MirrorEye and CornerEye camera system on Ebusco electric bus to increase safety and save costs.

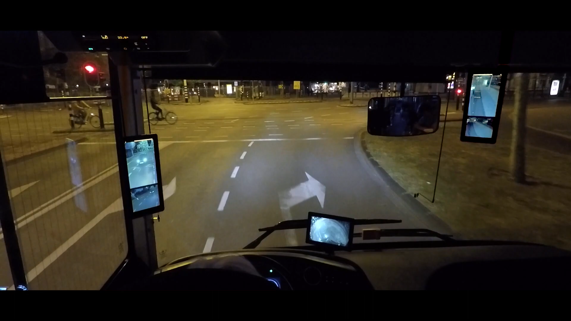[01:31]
And thanks to the quality of the night vision function, the driver has a better view of surrounding night traffic compared to mirrors.